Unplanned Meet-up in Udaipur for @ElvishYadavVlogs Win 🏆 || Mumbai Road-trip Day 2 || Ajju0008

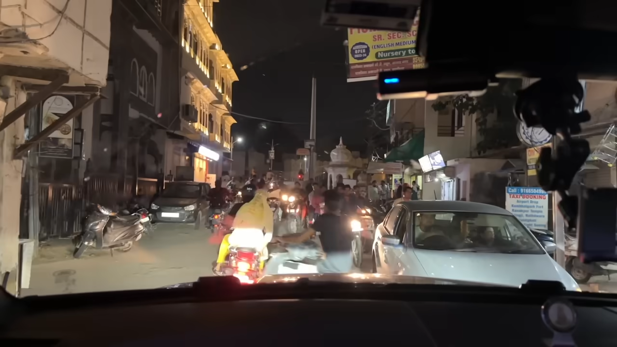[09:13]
आगे ट्रैफिक भी होता है और गलिया भी चोटी होती है यह चीज नहीं देखता है गुगल मैप का भी
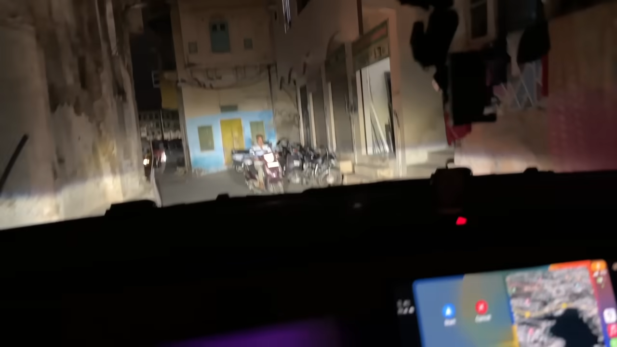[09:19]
तब क्या नंगपणे पर उतरा है गुगल मैप कितना
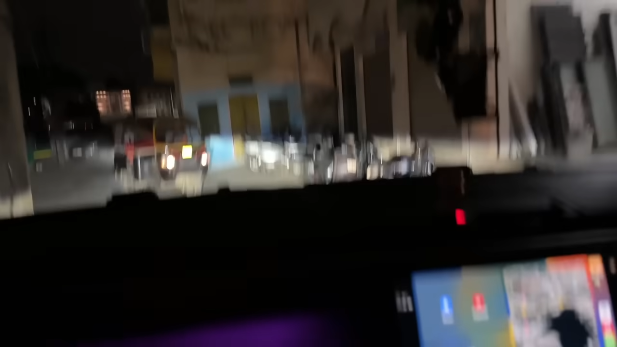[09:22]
बुरे रस्तें तले के जान लग रहा देखिया यार
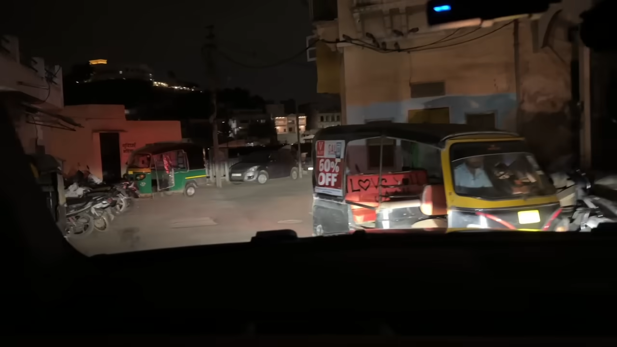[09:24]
और जो हम देख रहा हुनों हम गाली दे रहो हो और यह
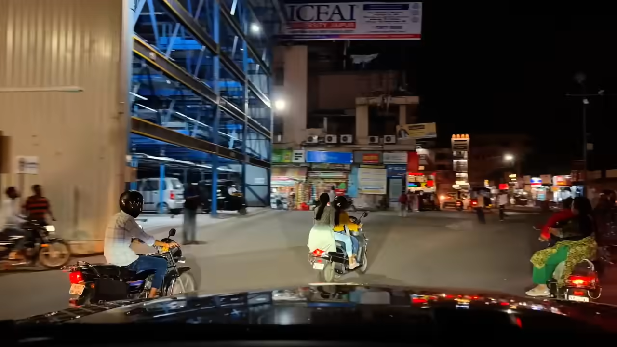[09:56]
है यह जो हम तर अटो है यह
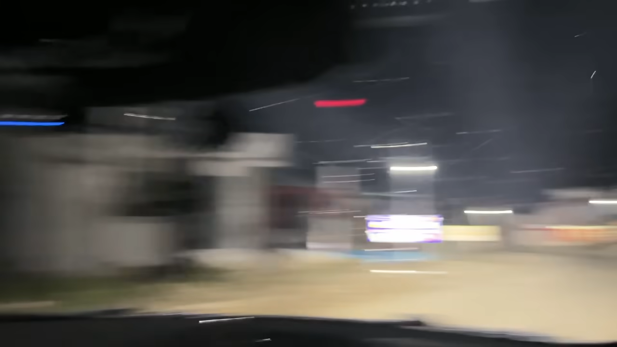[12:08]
ना बहुत पहल लगते है इस नोफ फोल कि जैसे हम लो गाड़ी चल रही है रहे है रहारी है जो लाइट फटी न जब सब सुन दिख्टी आप � बट भी हम रहे हैं भाई आप नहां से आए 58 मोर्स दिखा रहा है 47
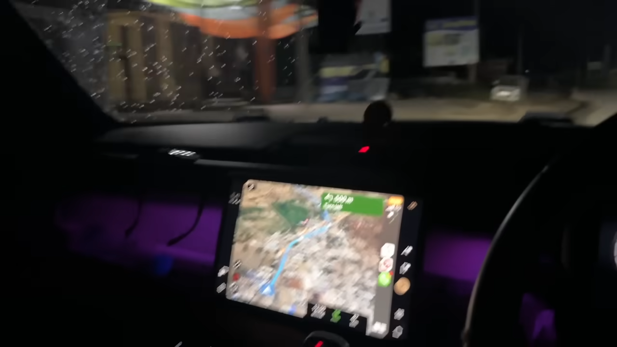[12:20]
km रहे हैं दो को रस्ते की बात करें रस्ता बहुत
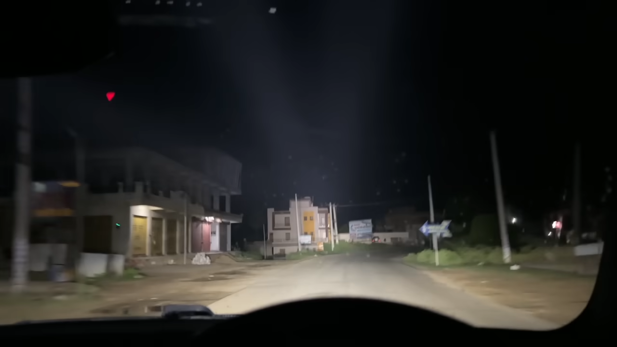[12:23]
अच्छा था ऐसा था थोड़ा सा पैच आया था 10-15 km का जो आपको दिखाय था मैंने कि सुंसान था बाकी सब नॉर्मल है चिल है बाकी तो आपको दिख
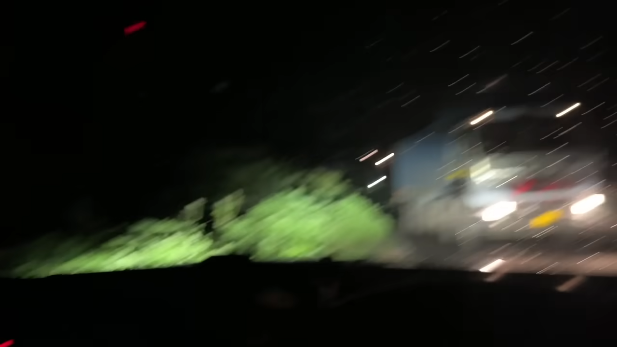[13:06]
हूं कि क्यों ये पर ट्रक्स आरे कि रस्ते से तो ट्रक्स आरे हो ट्रक्स